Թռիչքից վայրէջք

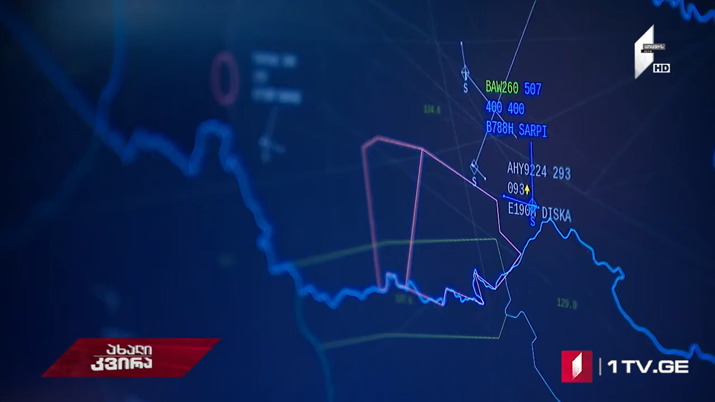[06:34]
Միր մոնիտորի վերա ինքնաթիրը նշվում է այսպիսի պատկերները,
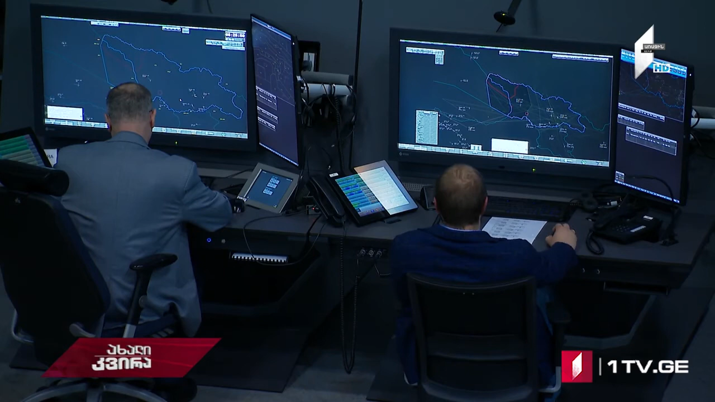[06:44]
որ իվերա գրված են նրահատուկանուն առագություն ինքնաթիրի մակնիշը և բարջությունը։ Քարևորը այնը, որ ինքնաթիրի շուրջ երևում է տասը միլոն տարբեր շրջանակներ, որ նրանց ուղոցյունները չհատվեն։ Նաև մենք կարող ենք տեսնել այս ինքնաթիրի երդուղին, մեր ռադարի վերա երևում է բավականին մեծ տարածք։ Ըթհաչյուն այդքան տվյալներ և այդքան շատ տեղեկություն կարող է չունենալ և ի հարկե տասնին է կիլոմետր բարձության վրան ավախացից ոթհաչյուն կարող է չտեսնել, թե ինչ է կատարվում, տեսուչը շատ կարևոր է։